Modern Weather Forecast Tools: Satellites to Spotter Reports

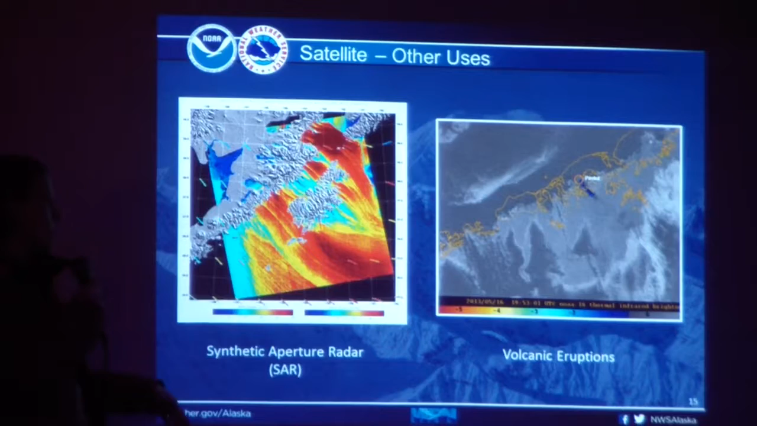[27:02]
But it does help us image what's going on with the winds. I mentioned volcanic eruptions before.